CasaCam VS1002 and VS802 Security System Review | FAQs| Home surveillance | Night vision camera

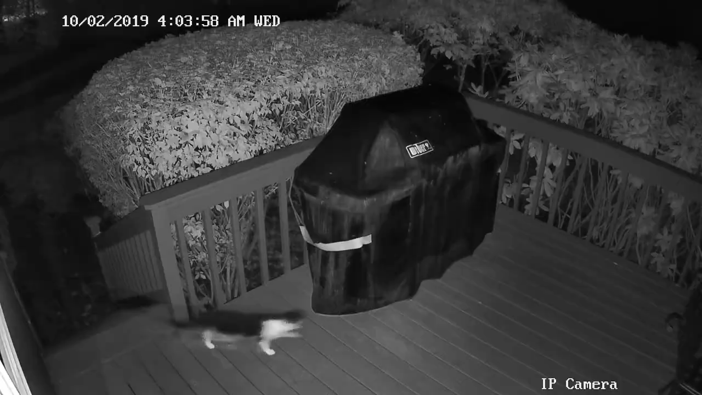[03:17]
This video shows the spotlight camera working with night vision. It turns on when spotlight when a cat is detected.
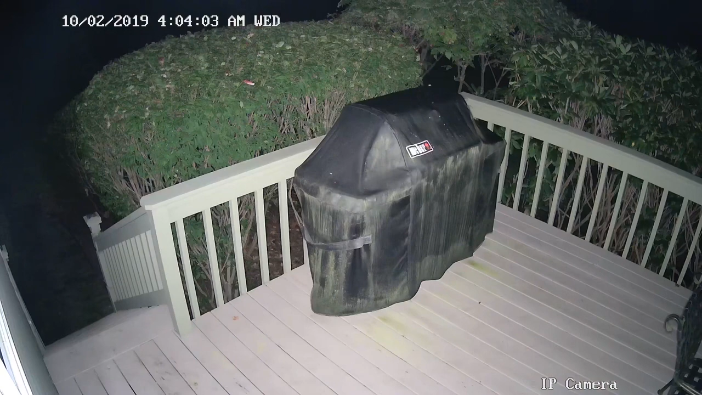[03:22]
This is another video to show a deer detected by the camera.
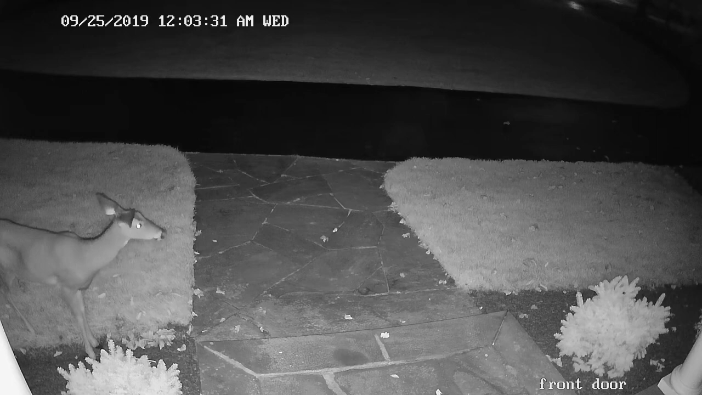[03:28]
The first part of the video is in black and white with night vision only.